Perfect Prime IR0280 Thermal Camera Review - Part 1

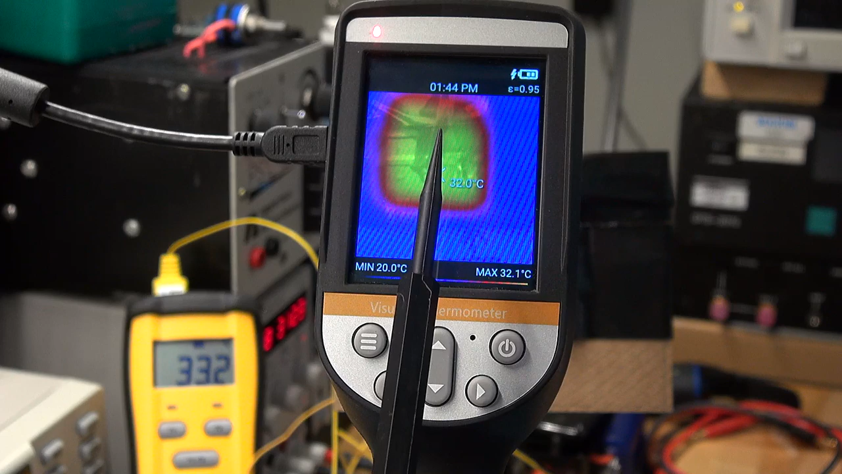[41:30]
On screen: max 32.1°C, min 20.0°C
So, it is certainly, I'd say, within the claim, within to one or two degrees Celsius of the temperature reading. So, no issue there. Now, a test I would normally do, which I've actually got on the other side of this plate with the Peltier elements, is I have an aperture hole, which is 10 millimeters big.
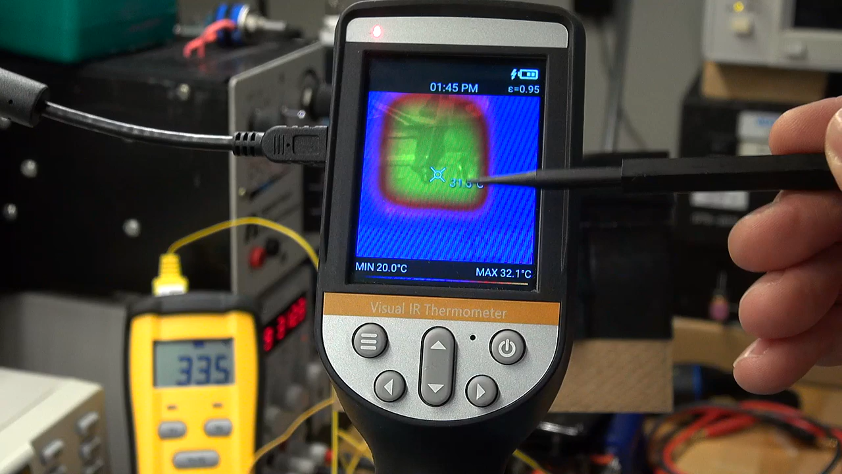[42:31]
On screen: max 32.1°C, min 20.0°C
So, they've got to average across the pixels around the target area to come up with a temperature reading. And when your resolution is so low, you don't have a lot to work with in the target area. So, this camera, like those other cameras, needs the target area fairly filled up. You're not going to get an accurate temperature reading once you start pulling back beyond like 12 inches a foot or something. So, you really, if you want a reasonable reading, you need to be fairly close up.
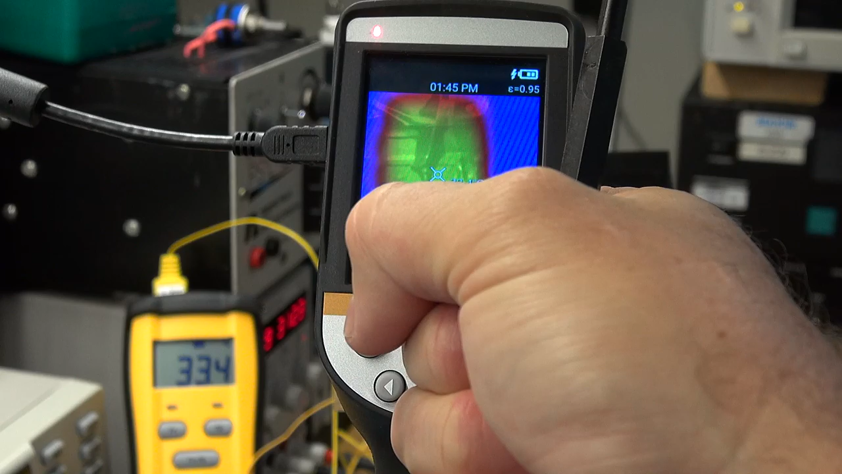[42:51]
So, just a heads up on that. But if I do pull back from here,
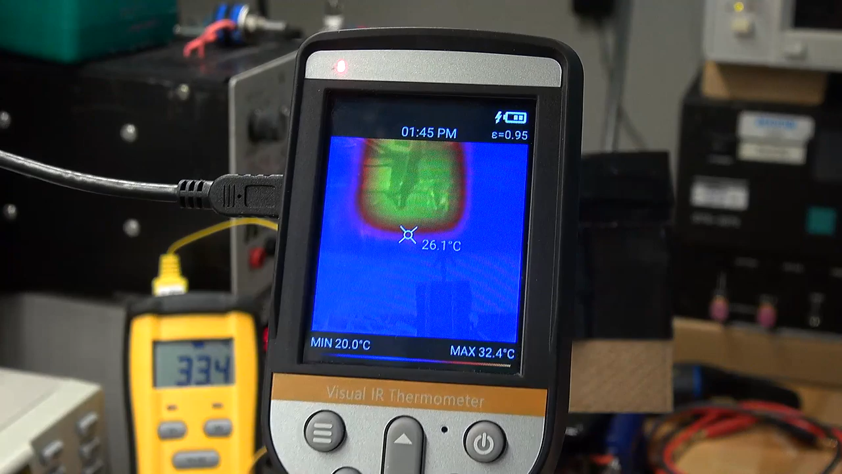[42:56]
On screen: spot 26.1°C, max 32.4°C, min 20.0°C
you can now quite clearly see how it is showing. There's obviously a cold side and a warm side over here.
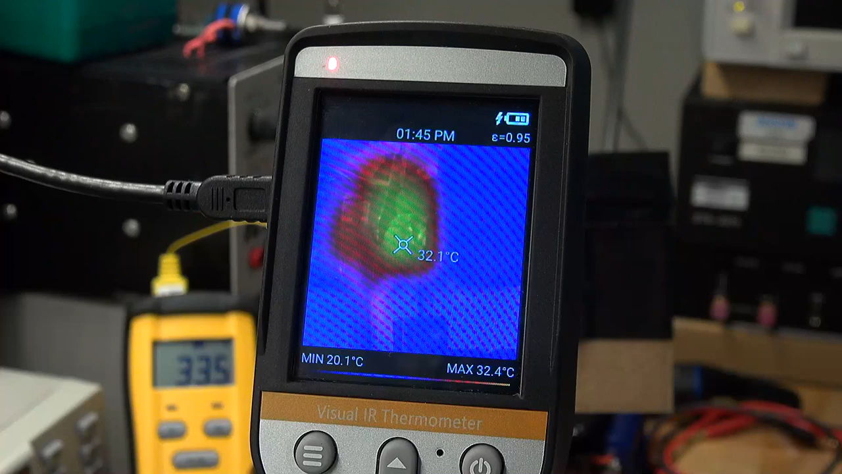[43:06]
On screen: spot 32.1°C, max 32.4°C, min 20.1°C
We've got the zoom feature.
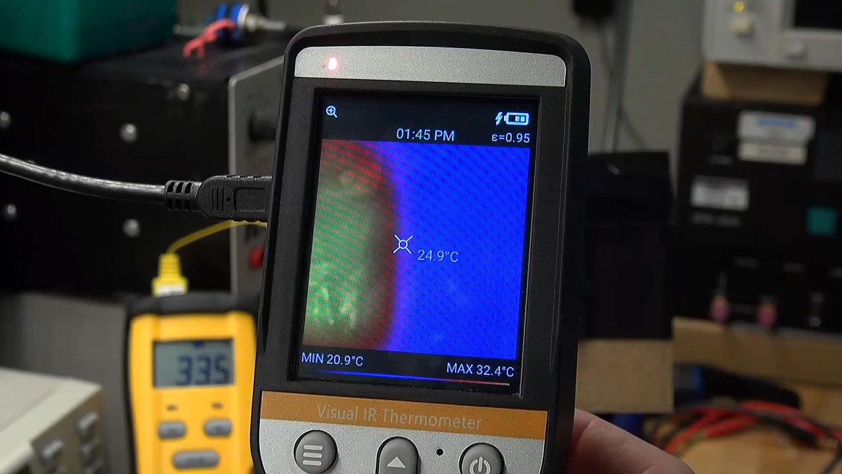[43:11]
On screen: spot 24.9°C, max 32.4°C, min 20.9°C
So, if you want to zoom in for some reason, I've gone and switched off the filtering.
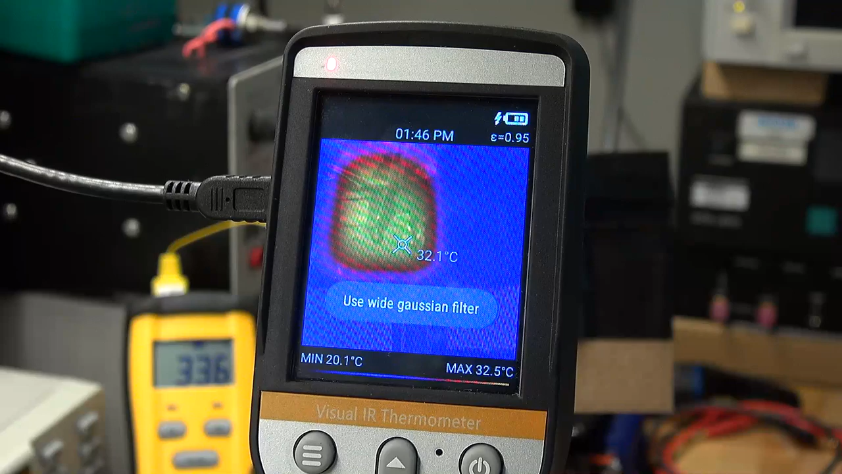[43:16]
On screen: spot 32.1°C, max 32.5°C, min 20.1°C
If you wanted to zoom in, that's quite useful. But what I wanted to show you, the one issue I have is let's say you had this stuck in a tripod or like I've got it mounted in a little vice over here. And I was looking at a target and I wanted to change between the modes.
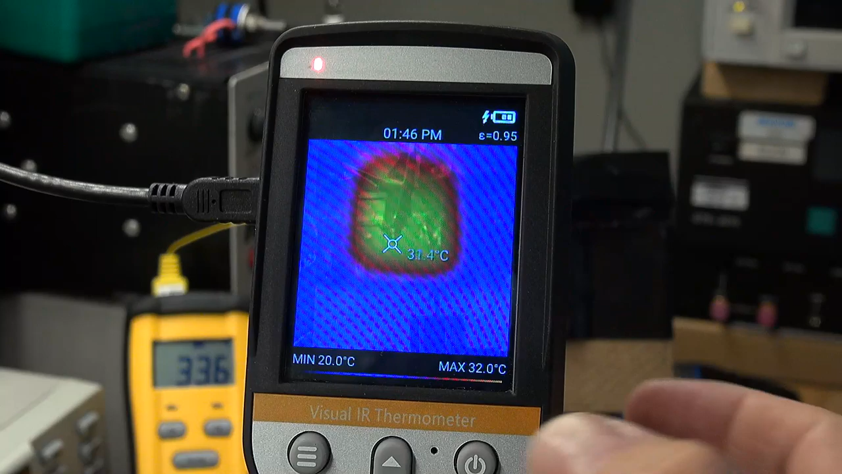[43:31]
On screen: max 32.0°C, min 20.0°C
Look what happens. Can you see how the target jumps off to the side here? So, there's an alignment issue when you change between the thermal camera and the visual or blended camera view. So, that's the visual camera. And I'll bring in the blending. And we can see that we've got it in target there. But when I go to the thermal camera, it drops off. And that means I'd have to reposition it.
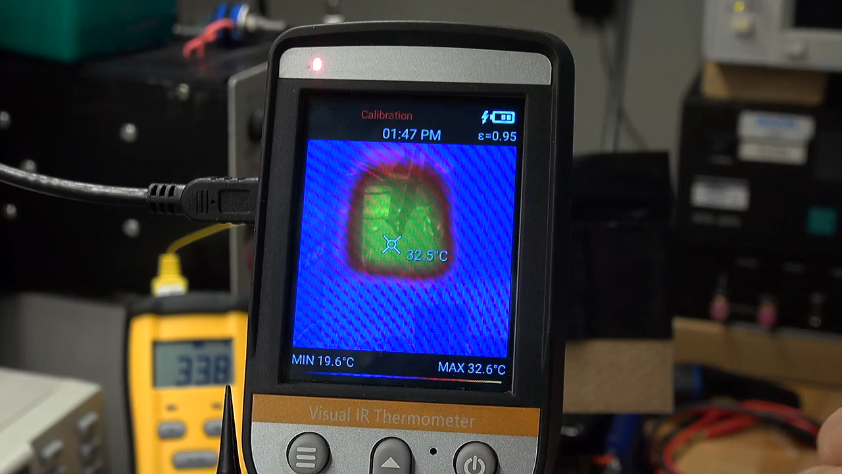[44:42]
On screen: spot 32.5°C, max 32.6°C, min 19.6°C
We've got this adjustment. So, I'm really chuffed that this does have it. So, there we go. I've got for the distance that I've got. I've gone and lined it up. So, that both the visual and the thermal image view kind of overlay nicely. I'll go push the button. So, we're out of the calibration mode.
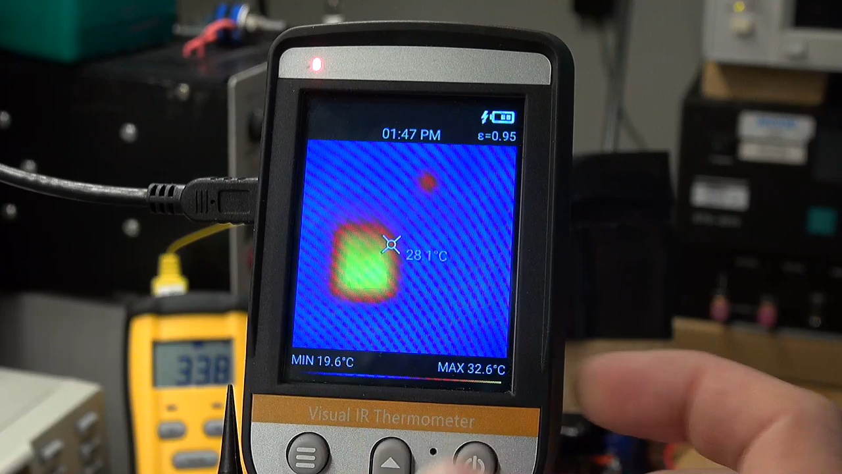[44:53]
On screen: spot 28.1°C, max 32.6°C, min 19.6°C
It's just a pity that I can't. And if I hold this down, you'll see it doesn't go into calibration mode. You can't change the alignment.
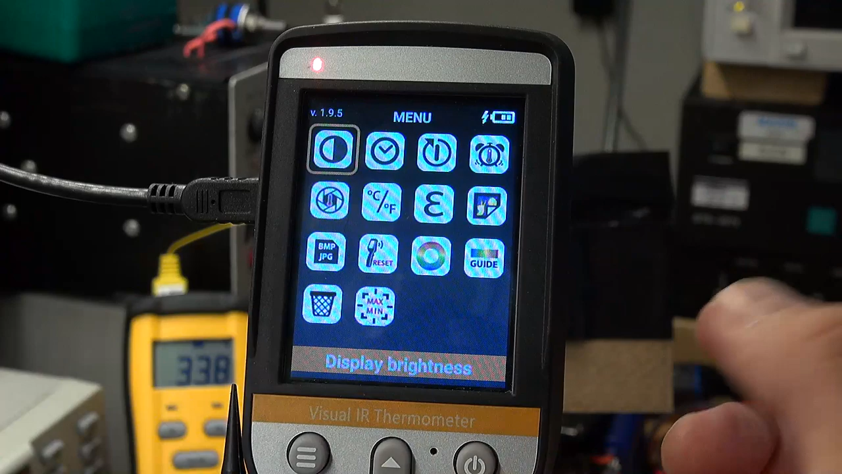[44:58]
I'm going to mess things up now. That you couldn't then align this image as well.
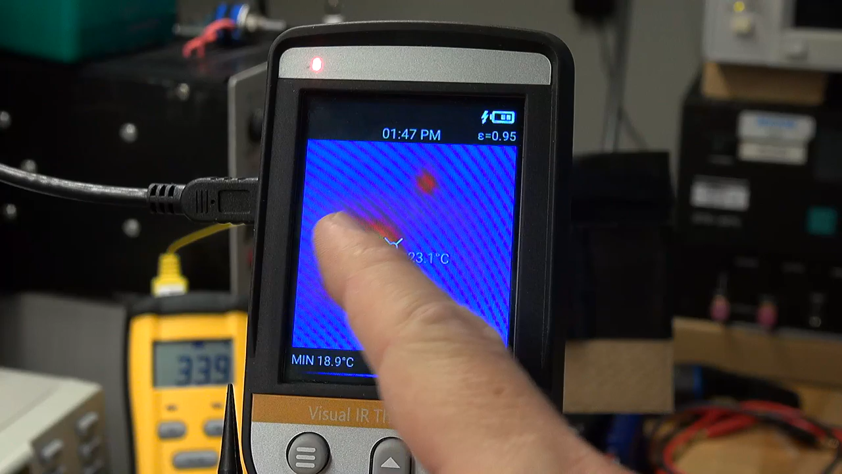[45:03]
On screen: min 18.9°C
I've mentioned it to them. Perhaps it's something they can work on. It would be really great if you could do that. Because, as I say, this is where it jumps down. That's just a pity it does that.